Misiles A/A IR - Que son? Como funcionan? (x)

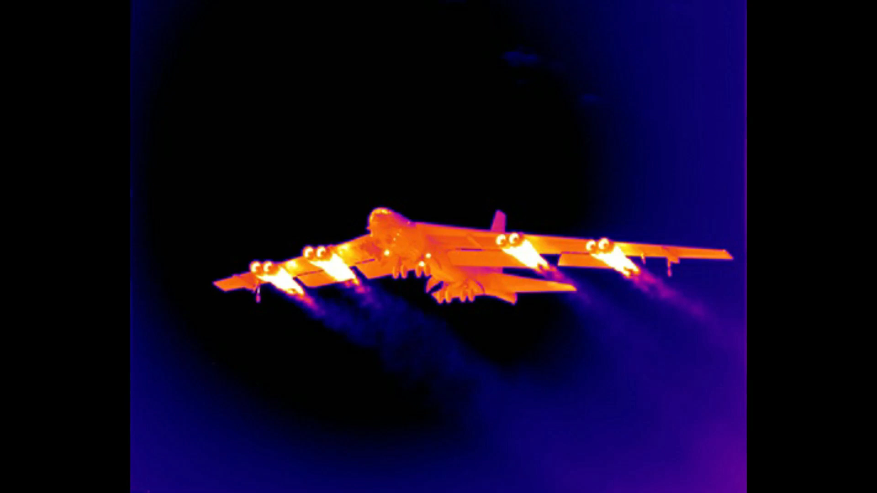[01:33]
Desde el principio se observó que las emisiones inherentes más interesantes desde el punto de vista militar era la del calor, debido a que todo lo que llevaba motor a bordo emite necesariamente calor conjuntamente con sus equipos electrónicos y eléctricos Como ejemplo,
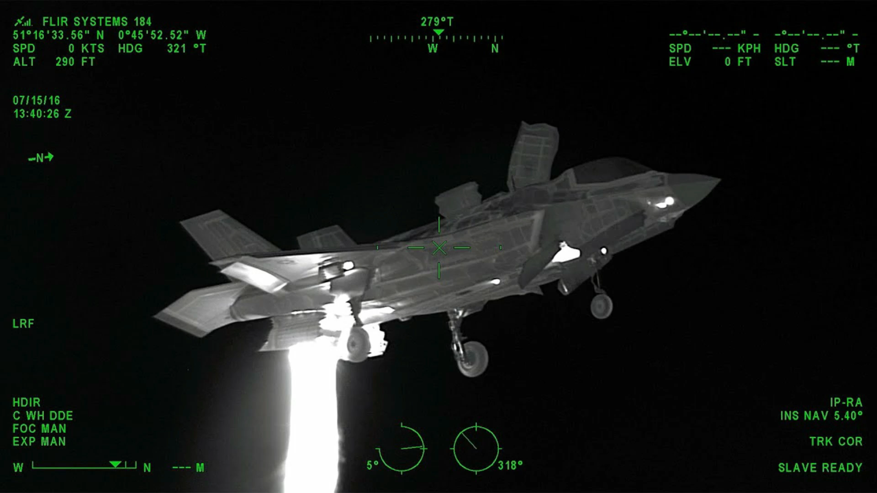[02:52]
emite es la parte que desarrolla todo el flujo de la tobera La intensidad de la emisión viene generalmente
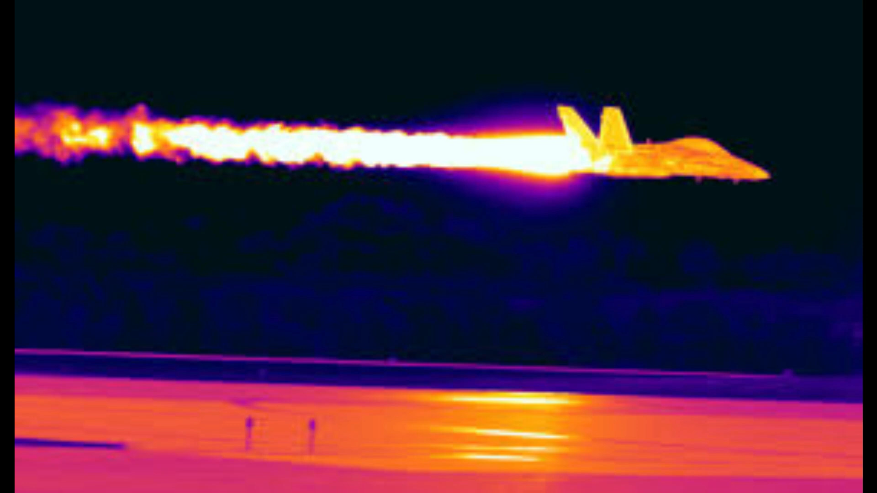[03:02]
definida por la temperatura que a 20 metros detrás de la cola viene a ser de unos 100 grados sin posquemador y 300 grados con posquemador La radiación térmica del calor una forma de radiación electromagnética se difunde mucho
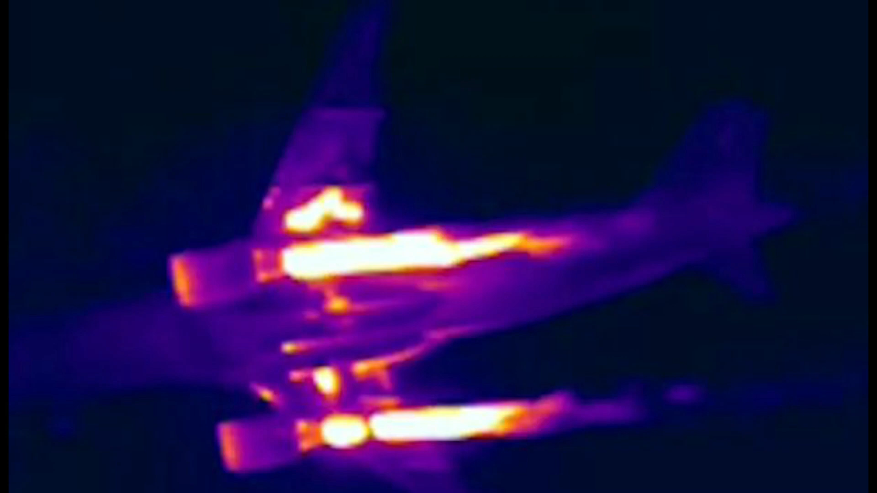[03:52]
desprende mucho calor durante el vuelo y algunas partes del mismo alcanzan más de los 1000 grados centígrados A los ojos de una guía infrarroja eso es un destello en el cielo casi tan brillante como el sol Al igual que ocurre con los misiles anti-radiación en la banda de